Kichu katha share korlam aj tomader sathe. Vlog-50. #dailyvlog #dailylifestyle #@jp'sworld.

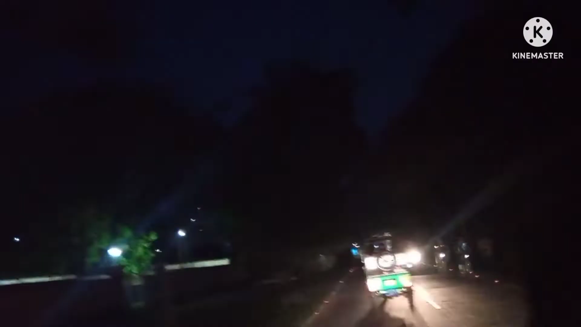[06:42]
অন্ধকারে কতটা বোঝাতে পারছি আপনাদের জানি না, তবে একটু একটু আন্দাজ আপনারা করতেই পারছেন দেখে দুপাশে কতটা
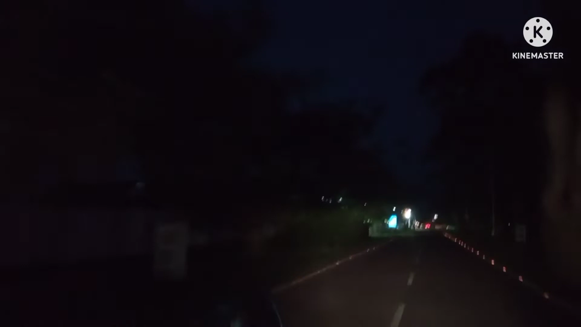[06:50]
ঘন সবুজ গাছপালা, খুবই সুন্দর একটা প্লেস এটা।